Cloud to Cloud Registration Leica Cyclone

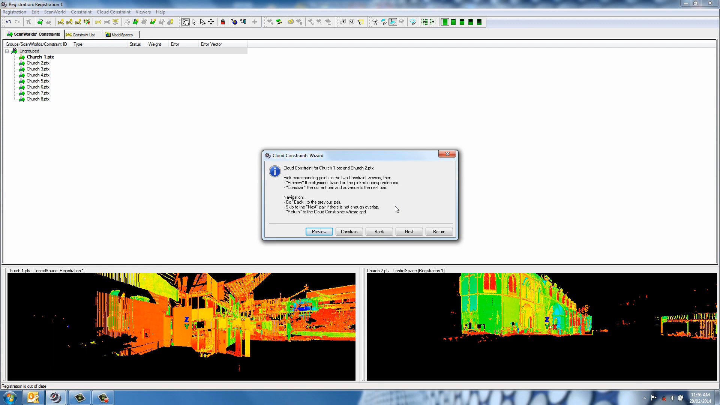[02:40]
And it brings you into this little wizard. So they'll have the first two scans ready to go. And first thing I always do is jump to this scan origin.
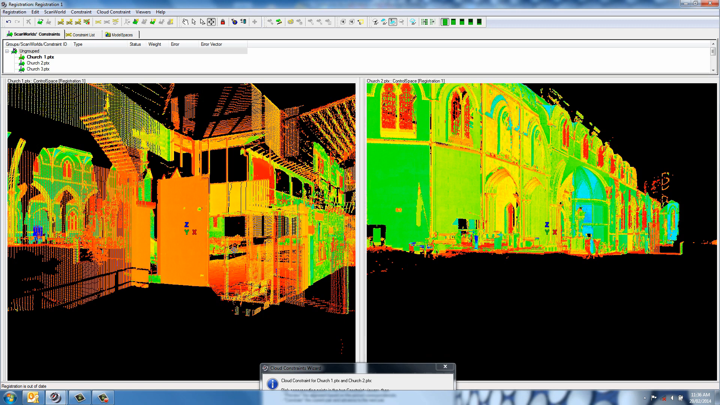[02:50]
So pressing the S key on the keyboard turns it into seek mode and holding down shift and left clicking somewhere on the data set. And it'll bring you into the scan origin looking at that position that you clicked. So I'll do that for both of them. It just gets me quickly into the data set so that I can start finding those common points easily.
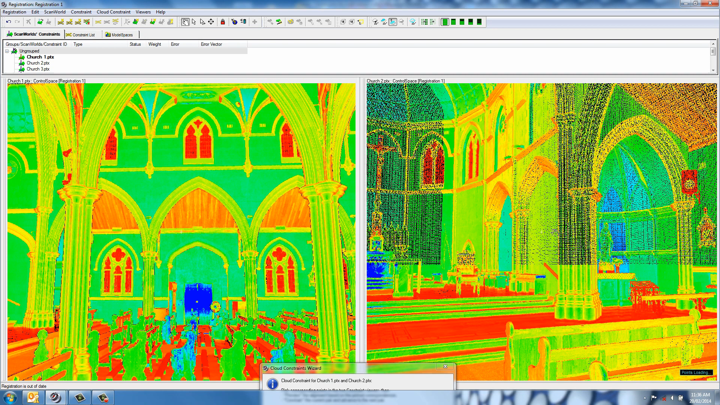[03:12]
So basically what we're doing is we're picking three sets of point pairs. So that's basically six points in total in three in each data set that are common. And they have to be within that 200 mil distance of each other. Because basically if you imagine these scans are currently just in the scanner's own coordinate system. So there's no spatial relationship. So that's what we're defining here by picking these six or these three sets of point pairs.
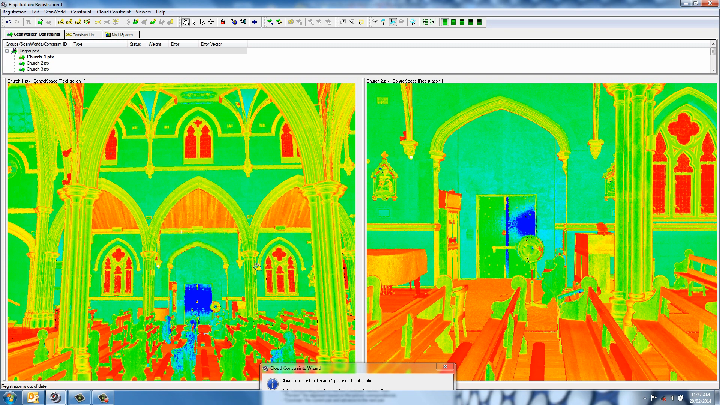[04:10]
So I just try to you know be as quick as we can and this is no need getting too hung up. There's no point picking any more than three either. It'll only use three. So it's no point picking six pairs to try and improve it in any way. It doesn't make a difference. So that's the first point pair. Then I'll just move around and look for something else. I'm just holding down the control key and left clicking to rotate about the origin. Just a quick way to do it. And so I'll use the seek key to zoom in and something I'm interested in. So I'll just move and catch these windows. Corner, corners. That's now two point pairs. You just be careful not to use a single pick because it'll override everything you've picked.
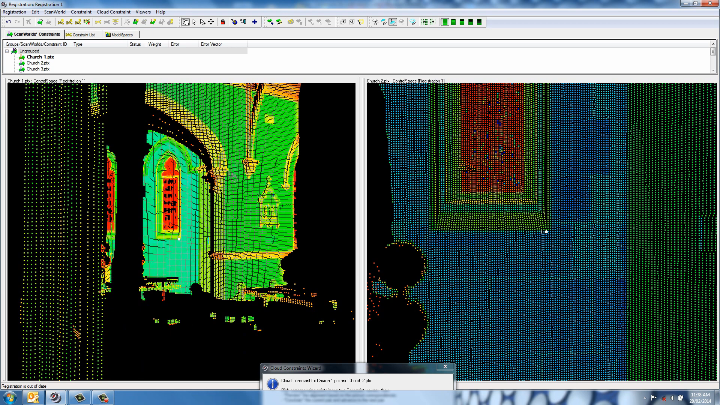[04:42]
So that's two and maybe something over this side of the room.
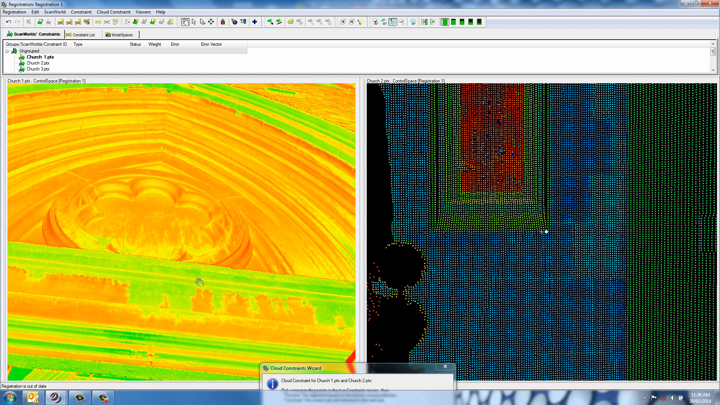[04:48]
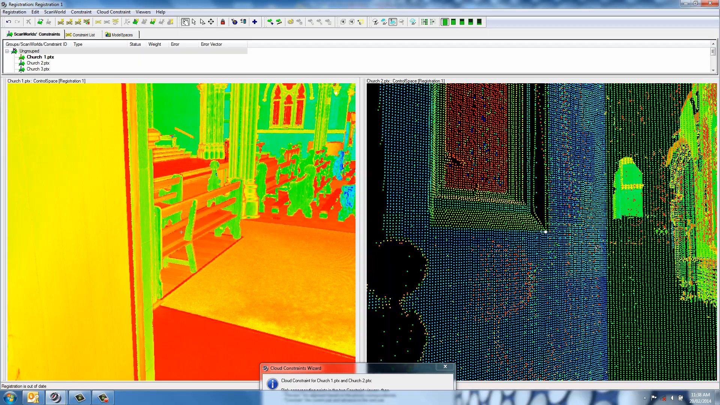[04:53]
And this data is collected with a Leica HDS 7000.
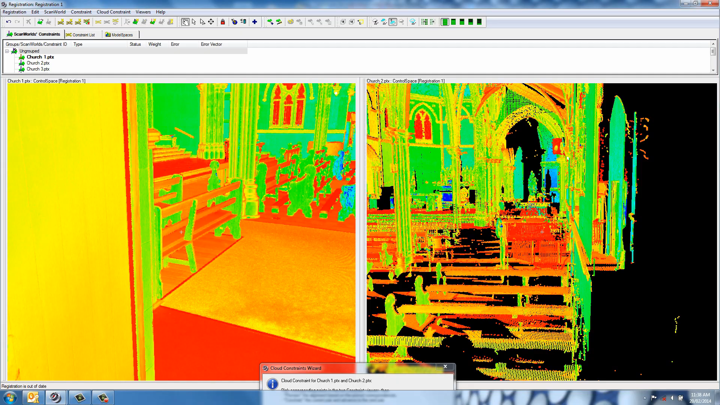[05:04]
It's just some data collected when the instrument first came out just as a bit of a test. Okay. So what have we got over here? Maybe the end of the handrail.
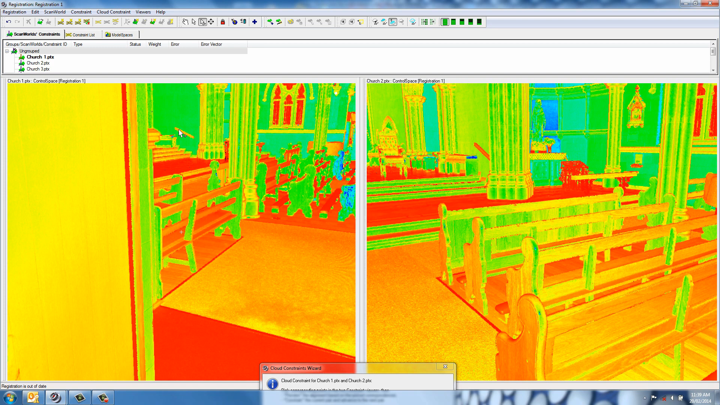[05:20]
So something like that. Something like that. And once you've picked your three sets of points,
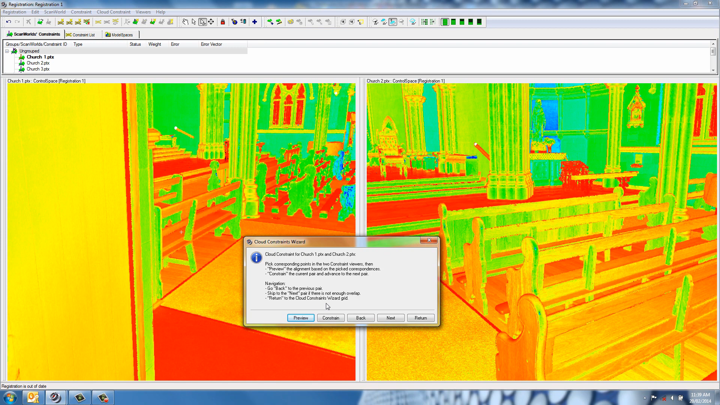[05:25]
we just hit Constrain and it'll automatically increment onto the next two scans.
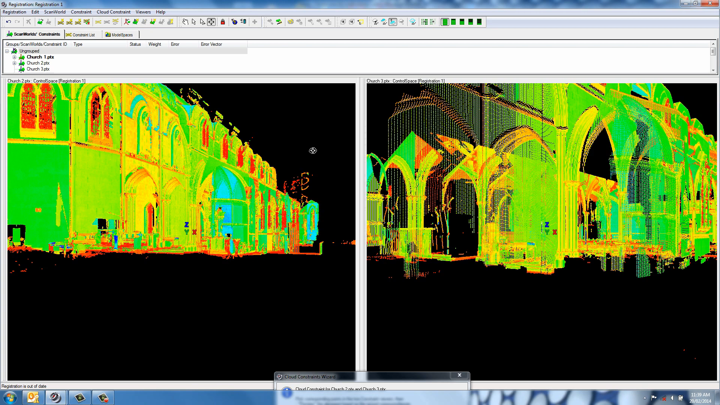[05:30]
So then again, I'll just jump straight into the scanner's origin and start looking for some common points again. These speakers have been pretty good. So using seek to click on it and then zooming in and then multi-pick to pick my two common points.
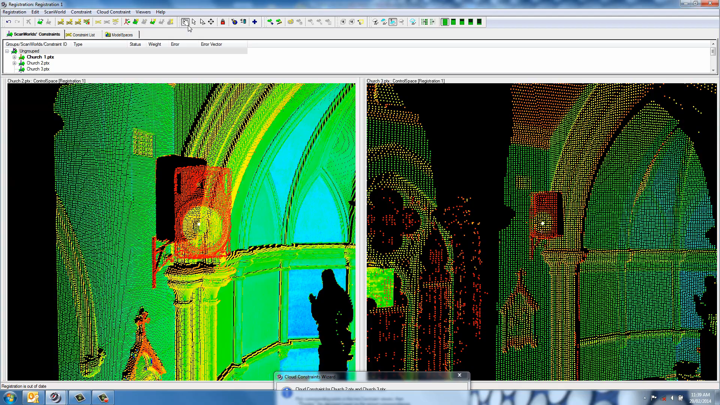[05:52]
And probably pick something on the pew or whatever it is here. So pick again and then selecting the point. So it's two. Maybe the other speaker if I can see it. So it's a good idea as well to try and spread these points out a little bit so that they're not all in a straight line.
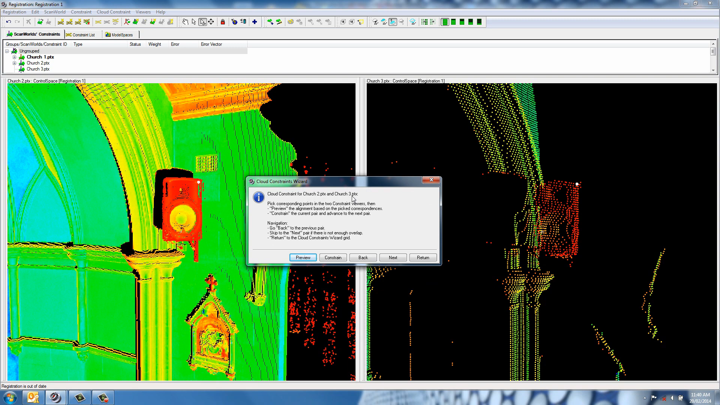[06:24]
Move on to the next one. If for some reason one of your picks is outside that 200 mil, you'll just get a little error saying that only two points were within the accepted distance. So you might need to go and re-pick another set just to make sure you get the job done.
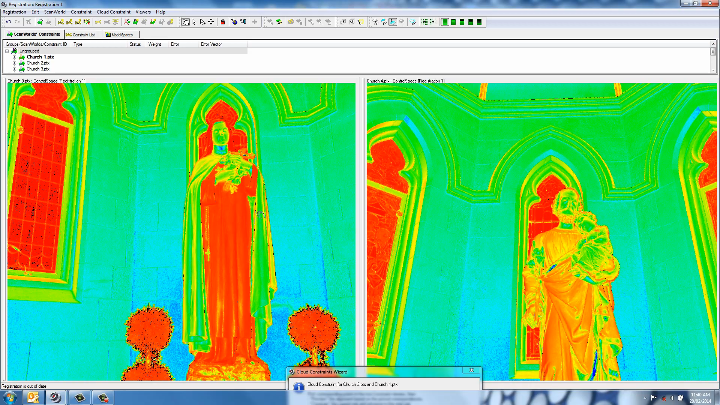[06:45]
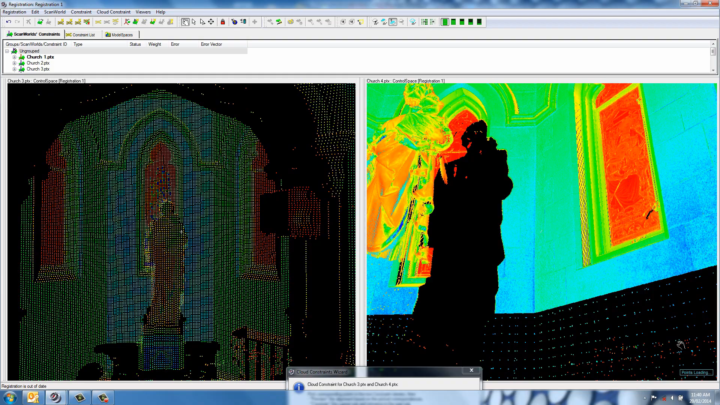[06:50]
If you want to deselect a point as well, you can click back on it again and it'll get rid of it.
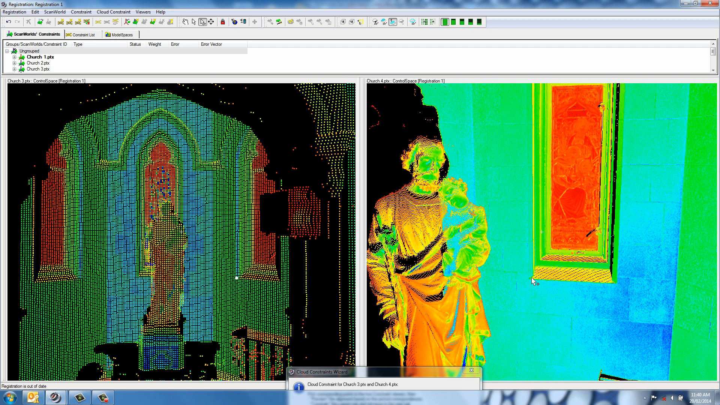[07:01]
So once I find something that I know it's a good point, look at these speakers.
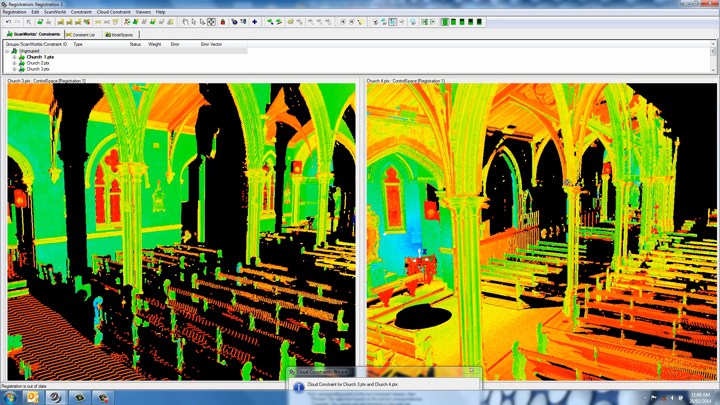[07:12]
I'll keep going back to them. Okay.
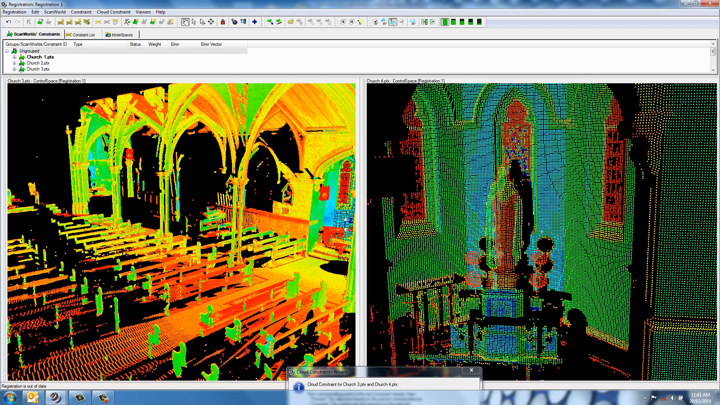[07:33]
Okay.
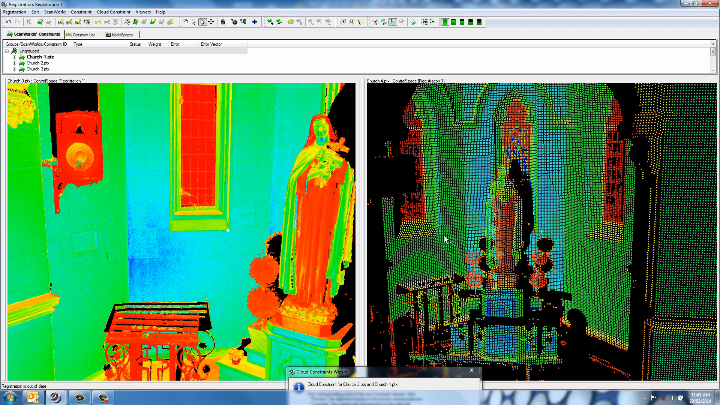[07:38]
constrain and so every time you add one of these constraints they
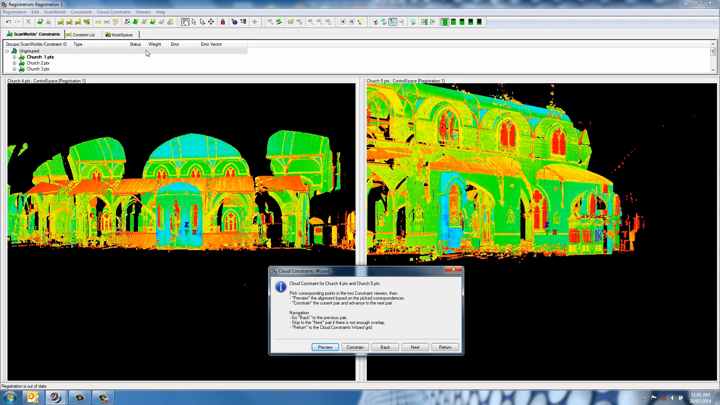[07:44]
populate this little list up here so you can see we've added three so far so one to two two to three three to four and so on so that they'll keep populating as we go along and once we've added all the initial
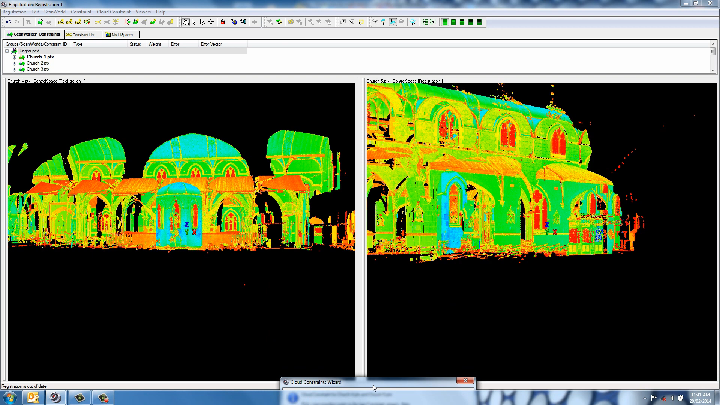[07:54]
constraints we'll then run the optimization to actually carry out the cloud-to-cloud registration